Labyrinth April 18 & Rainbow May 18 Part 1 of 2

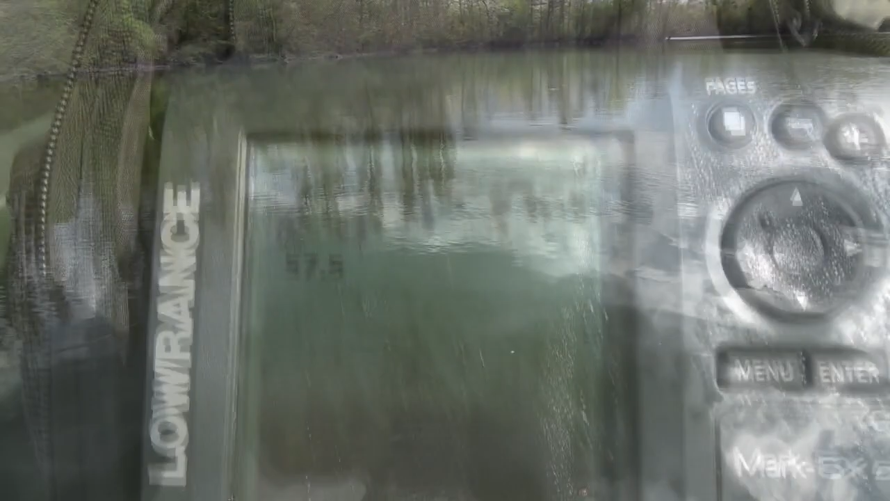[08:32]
These down scan imaging you can see shows the weed so clearly.
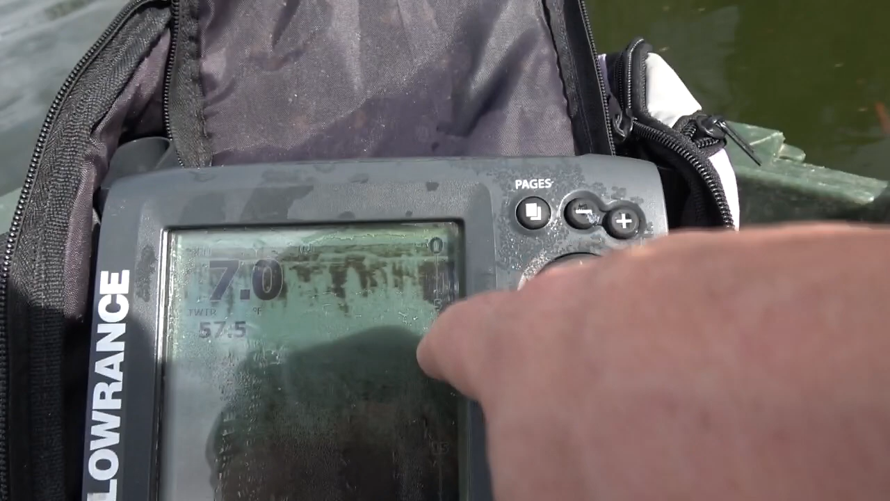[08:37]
And then it starts to peter out, and that's where I want to be, that spot there.
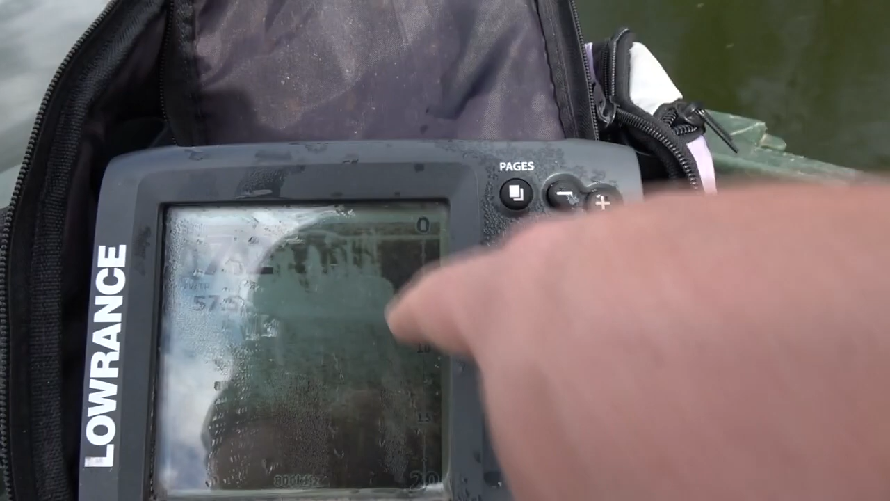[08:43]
I'm going to go back over it, that's where I want to be. That's actually weed